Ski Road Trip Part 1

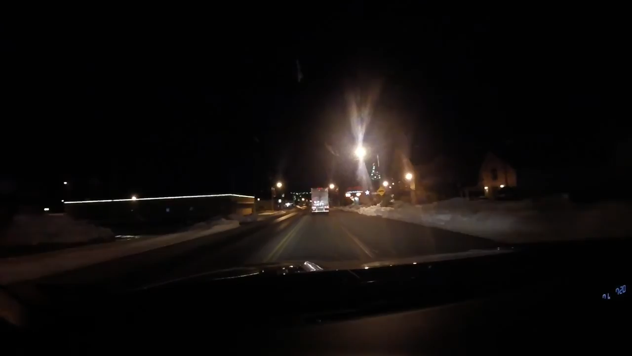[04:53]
Happy hurly bears. Look at that pile of snow right there. Ooh. Holy crap. Look at that one. has some serious snow. Yeah, they had some.
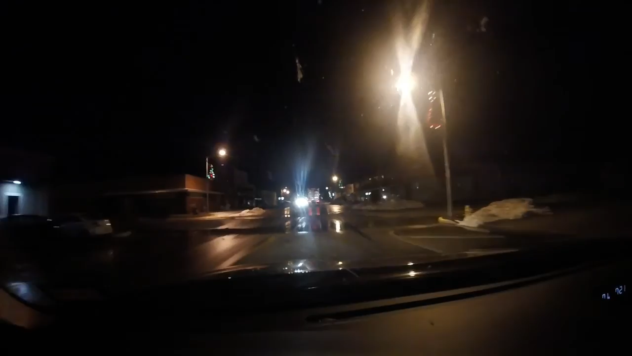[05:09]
You wanna need a good guess? Oh, yeah, this is probably the place to go. I can't believe this. We actually are in a town with a gas station. We are in Roswell, New Mexico. Mm-hmm.
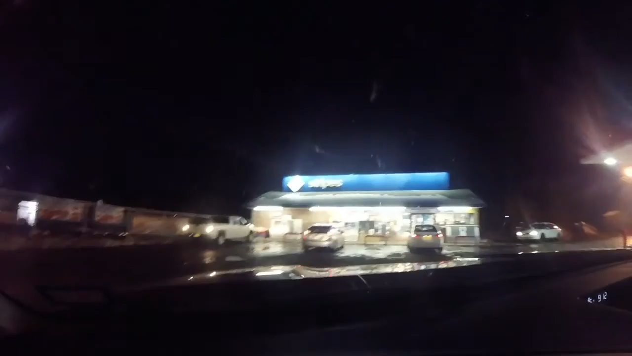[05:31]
I'm pretty sure there ain't much here. But they got gas, and that's all that matters. And aliens.
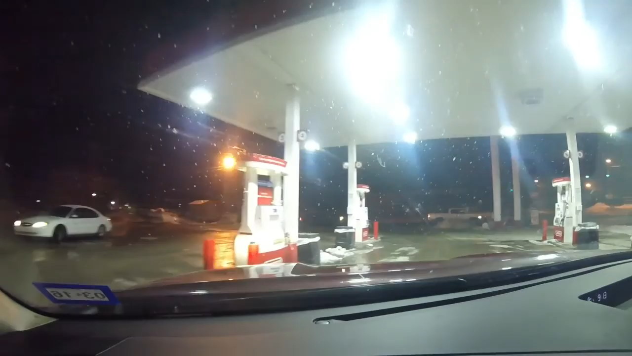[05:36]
And aliens, yeah. Alien gas. Alien gas.
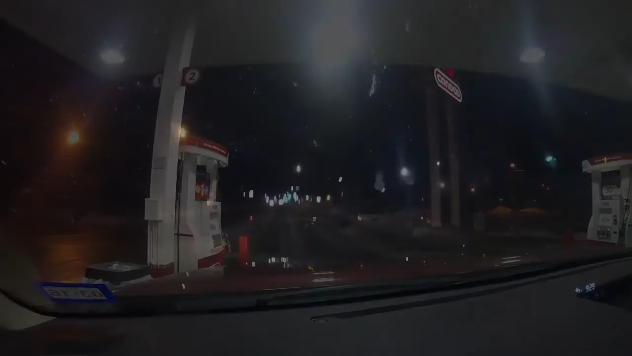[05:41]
Hey, you think we're at a call? For a room? Mm-hmm. Probably. Okay. Let's call. We are in Ruidoso. Man. This place is exciting. Hey, Bella. You got your brights on. Brunels. Man, this is a Yackets. Merry Christmas town here.
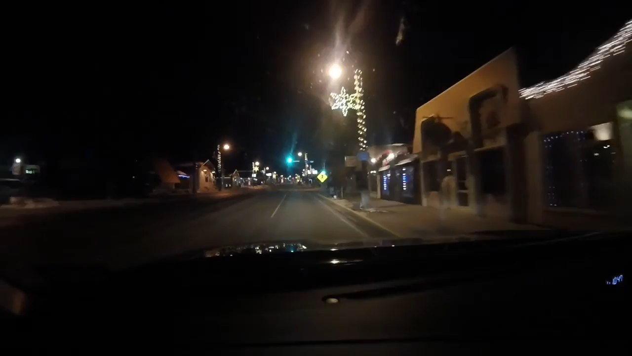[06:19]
It's snowing. This reminds me of Banff. Banff is like this. All except right. For... It had 15 mountains. Just... All right, me and Matt are in the mountains.